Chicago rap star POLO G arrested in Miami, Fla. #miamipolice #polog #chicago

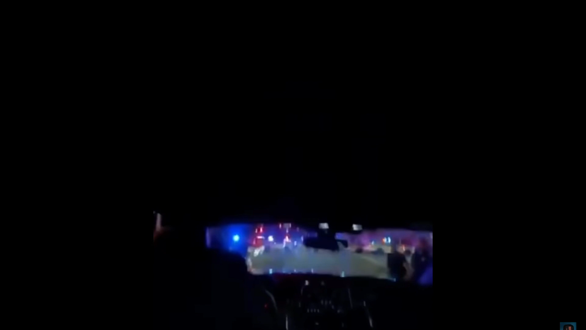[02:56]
With them at the car right now. They're in the police car? Right. This is ridiculous. Why are they in the This is ridiculous.